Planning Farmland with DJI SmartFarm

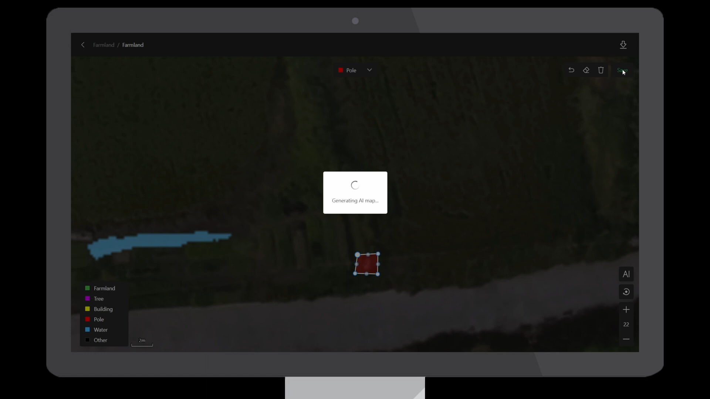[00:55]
Use the Share function to transfer the file to the remote controller.